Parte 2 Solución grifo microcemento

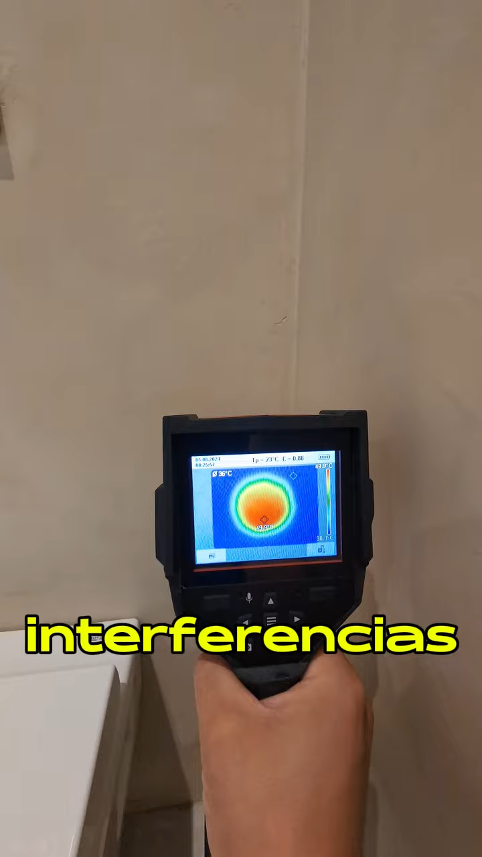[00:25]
Al pasar el detector puedo saber qué tipo de material es y la profundidad a la que está.